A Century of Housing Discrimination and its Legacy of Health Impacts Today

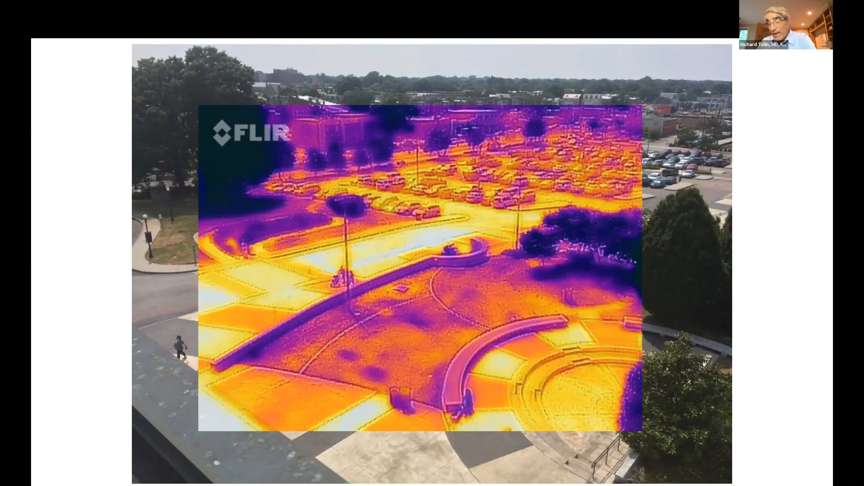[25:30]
The difference in temperature. And this is what's, this is what's defined as a, uh, as a, you know, a heat island when it, when it gets hot. Um, now, if you look at Philadelphia and look at the location of these heat islands,